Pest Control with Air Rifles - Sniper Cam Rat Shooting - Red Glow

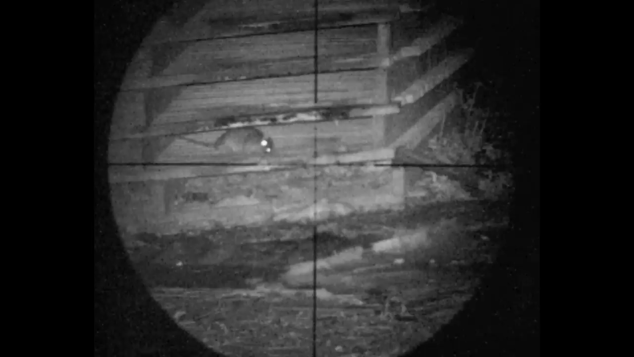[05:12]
Sometimes I don't. Just so I don't disturb the rats.
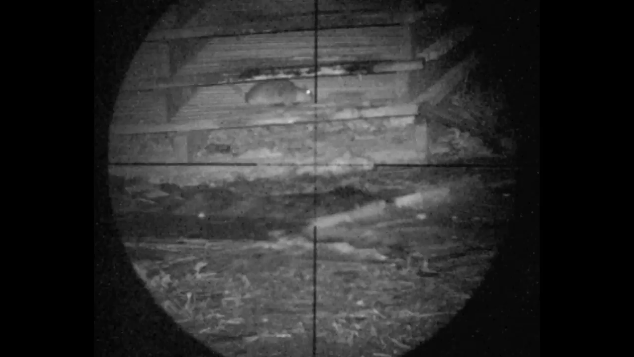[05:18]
It's hard to know what the best way is sometimes.
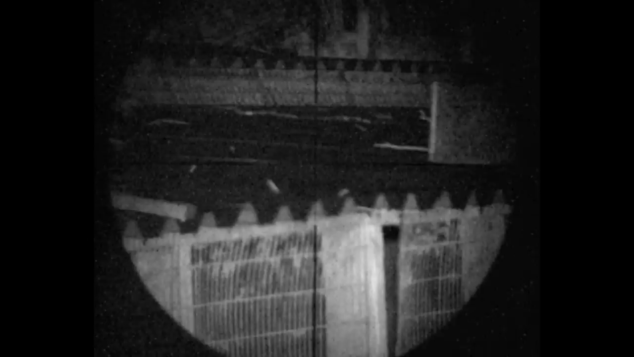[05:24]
You spotted this one on the roof believe it or not. Quick scan up there. You can see it wandering around.
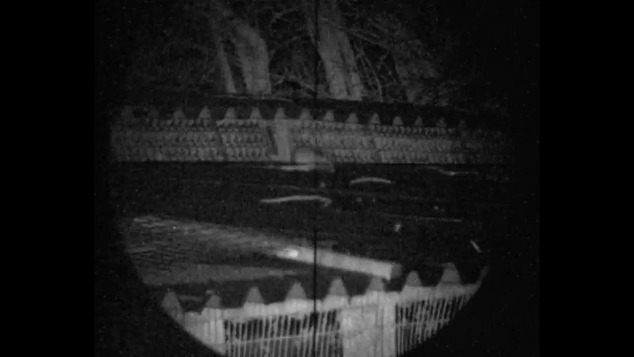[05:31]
I'm trying to work out where the front end is. Looks like there's a bit of debris in the way. Let's play with the IR. The rat's moved around there. He's managed to hit it with a good shot there. Tail's flashing around.
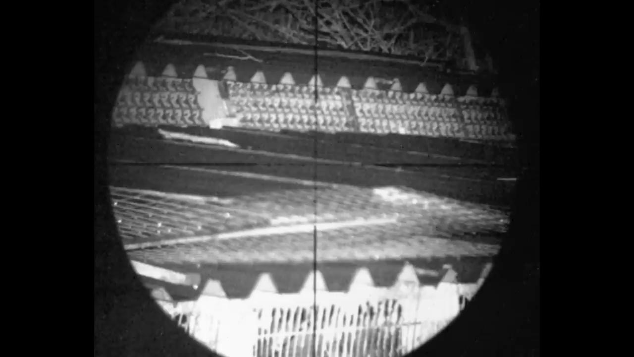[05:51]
It's dead in the gutter. Sometimes you can't retrieve them. Just checking out there.
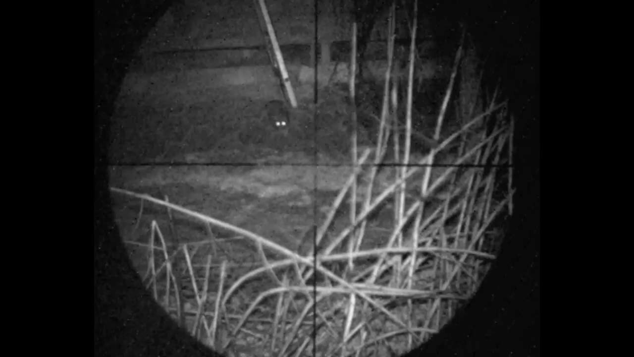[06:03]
The tail's making the right movements. I'm talking of movement. There's quite a lot of rat movement.
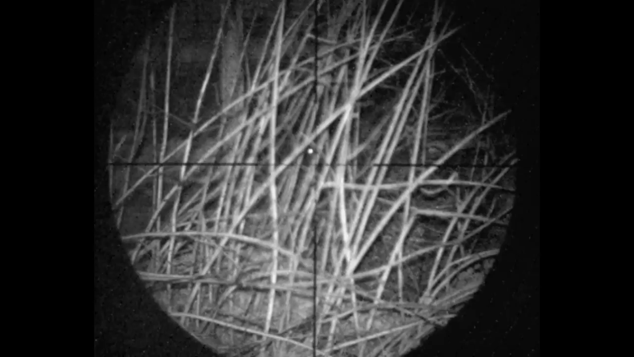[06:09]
No shot on for this one. Got to catch them out a bit. Do wonder what they're feeding on sometimes.
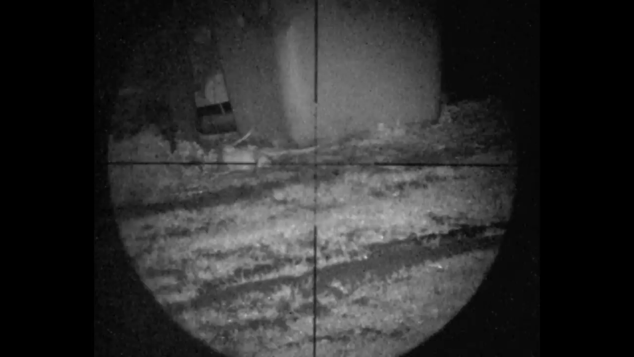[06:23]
That one got fed a bit of lead. It's almost like they eat the grass.
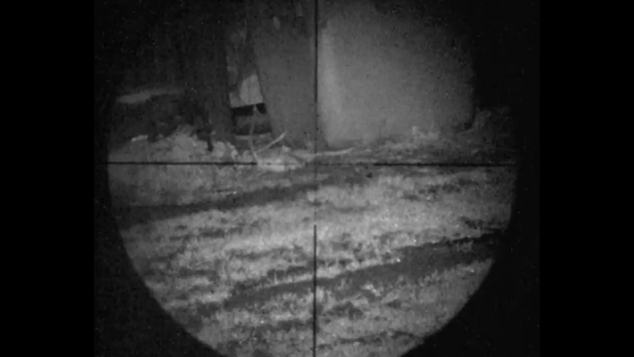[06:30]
Maybe it's the moisture. I don't know. I'm taking all that shot. And the rat down. Nice bit of structure.
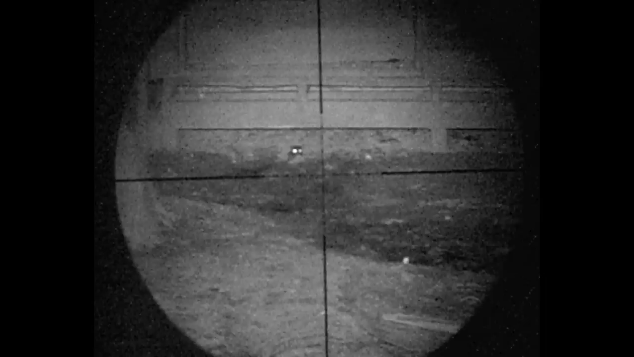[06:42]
With the head poking up. The bro's taking the shot. I do believe he's missed it. They seem to like it over there. Characteristic miss. He's reloaded again. Take a second stab at it. Then dry fires. It's quite frustrating when that happens. He's got to load up the mag.
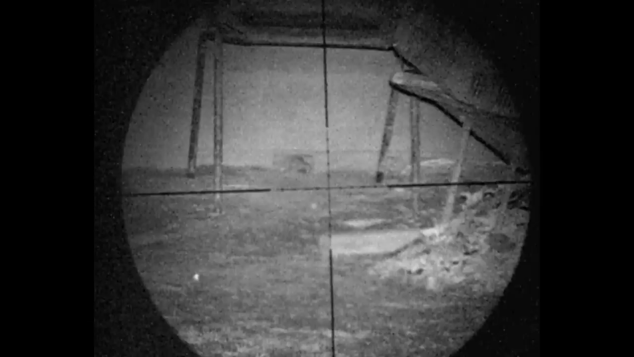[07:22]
And he's moved sideways. And there's still a rat there. Zero time lucky. What's wrong with that one? Straight on headshot. And it managed to crawl out.
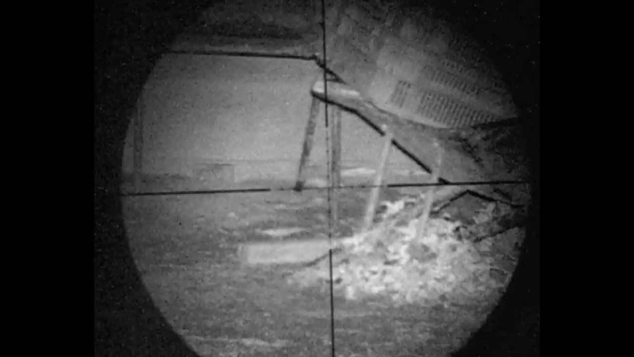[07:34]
That's as far as it gets. No need for a second on that.
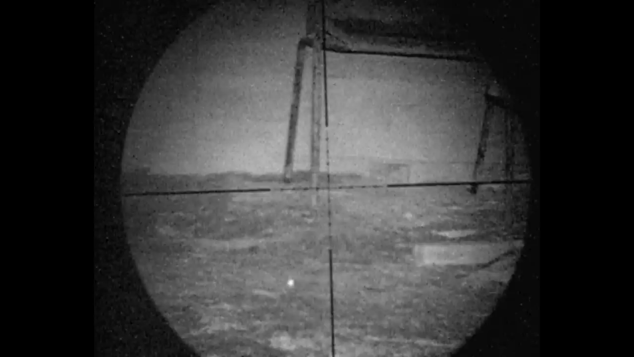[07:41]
Looks like he's shooting a bit of range this time. There's another tempter. Another eye. Sticking up out of a hole. Hard to tell if he got that one or not as well. I think he's moved in closer now. Obviously he realised the range is a bit too far. Straight in the middle of the chest. Quite clearly unwell rat.
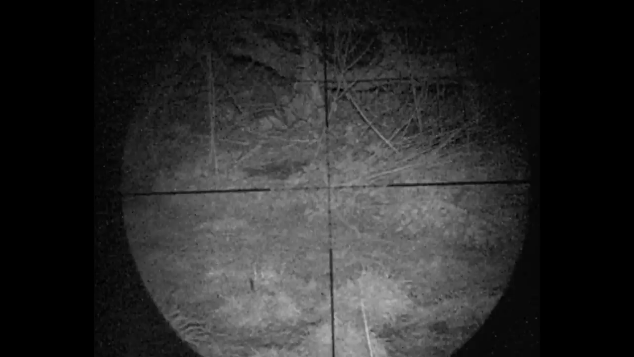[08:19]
Here's another one at a bit more distance again. It's called that. Just behind the head. That's dead in the grass.
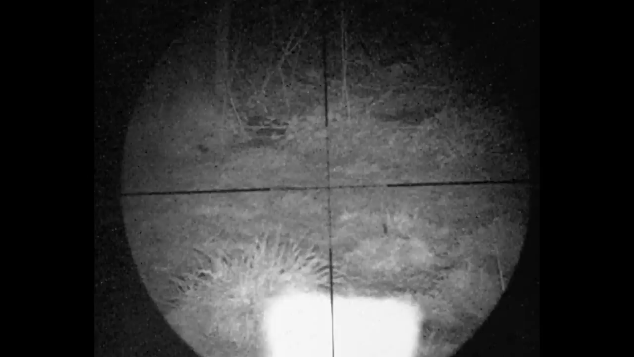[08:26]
I do prefer the grass and the bushes and any sort of structure. Tend to travel in runs. You can very often spot these in the daylight areas. And work out where they'd be moving the most. On this occasion. Bro's just scanning with the NS50.
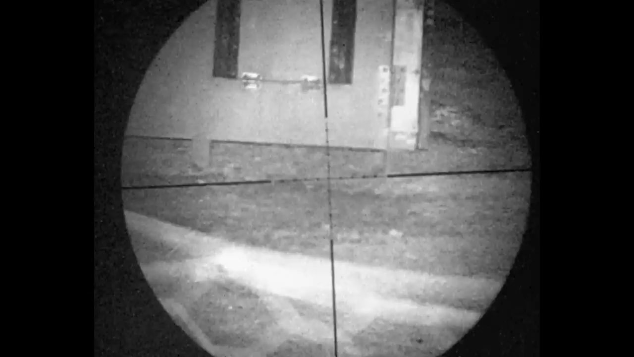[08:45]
Looking for lowly targets. There's one. There's bound to be more. You can see the eyes in the hedge there. They're dug in quite heavily in there. Very difficult to get them out. You've got to wait until they come out. And then do that to them.
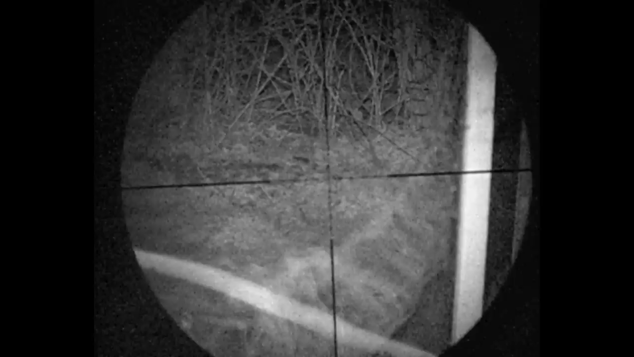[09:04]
Not bad shot that bro. I don't need to move off that one.
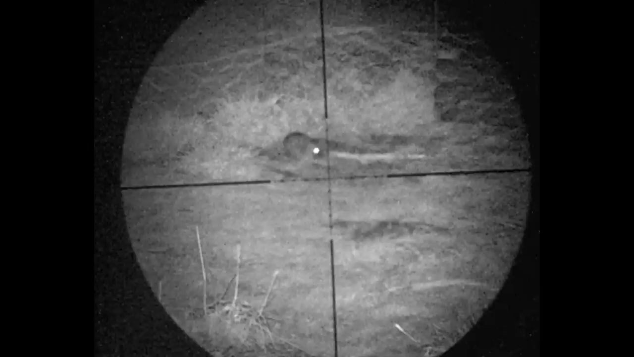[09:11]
Of course. You get them wandering around.
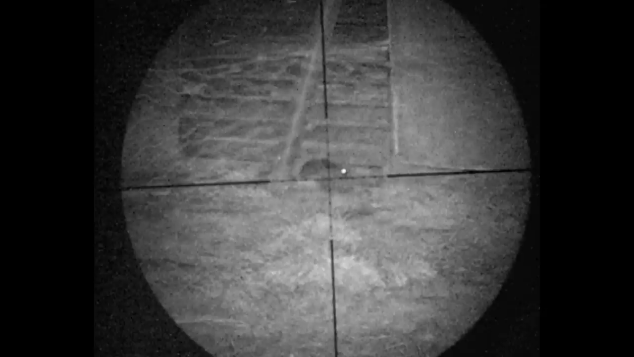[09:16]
In the chicken pens. Quite a few of them have got under the sheds.
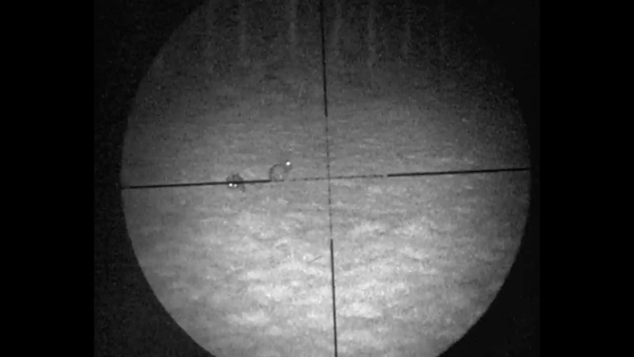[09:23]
There's some rabbits up the field. Bro's not about to shoot at them. A bit too far away.
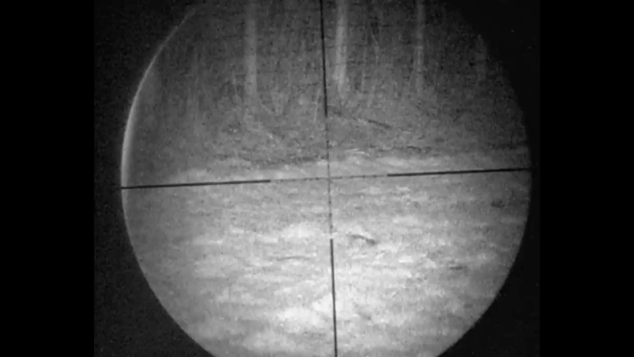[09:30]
Just filming them this time. Got no need. Or want to eat one.